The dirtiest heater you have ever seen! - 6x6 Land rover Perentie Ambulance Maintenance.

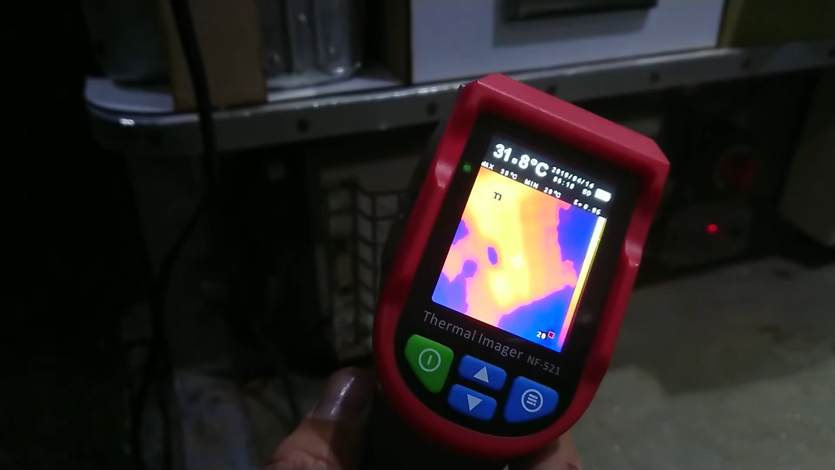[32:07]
On screen: spot 31.8°C
let's take a snapshot here I've got to remember how to do this I think I can go pull the trigger and it'll take a snapshot here yeah it's hard to see but we're putting out about
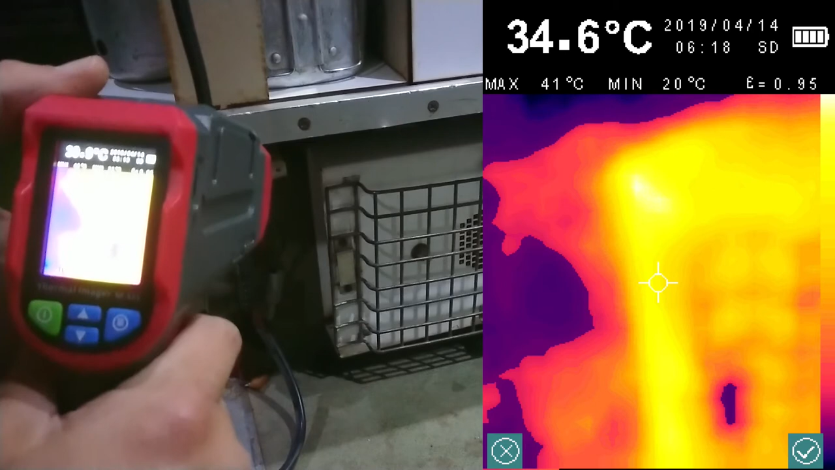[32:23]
On screen: spot 34.6°C, max 41°C, min 20°C
you know what I think I can take a picture here take a picture and I'll confirm that I'm going to save it cool yeah she's coming out at about 40 degrees it's cooling off now but it